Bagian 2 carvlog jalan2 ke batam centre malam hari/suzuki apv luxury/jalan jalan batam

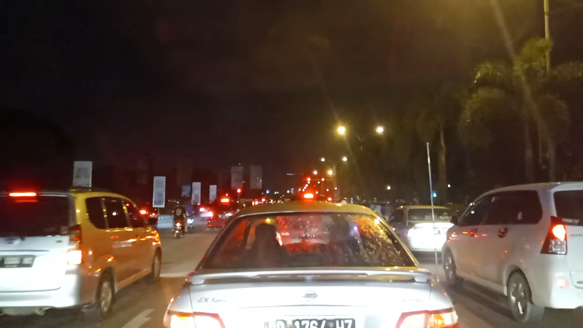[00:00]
Salam teman-teman, kali ini kita melakukan karplok jalan-jalan Batam Center Kita mulai dari Simpang Kabil teman-temannya Terus kita ke Simpang Kara teman-teman Kita akan melihat bagaimana keadaannya di malam minggu teman-teman Kebetulan saya ngeplok sendiri aja teman-teman, tak ada kawan Ini dia keberadaan Simpang Kabil Simpang yang sangat padat dan rame teman-teman Jika kita lurus arah Batam Center Jika kita melok kiri arah Kejodo atau Nagoya Jika kita melok kanan,
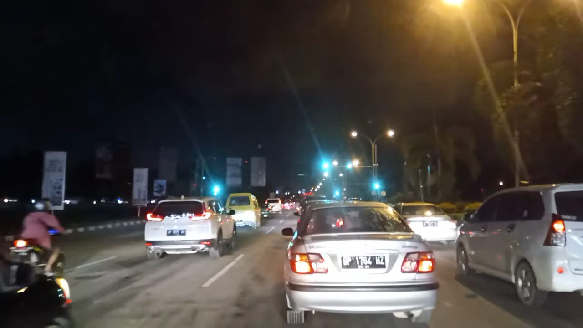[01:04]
Jalan-jalan Batam Center Malam Minggu, malam hari teman-teman Jalan-jalan
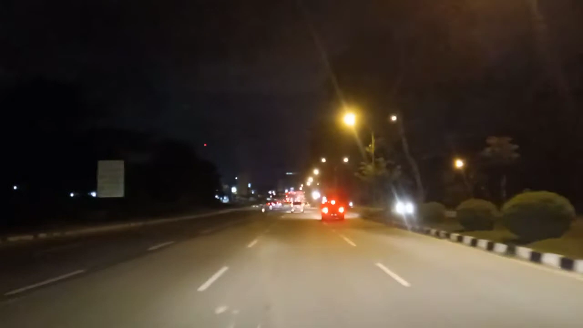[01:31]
Batam Erie selamat menikmati
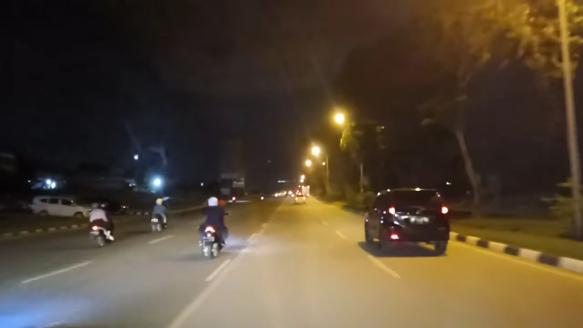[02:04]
kita sudah sampai di Simpangkara Simpangkara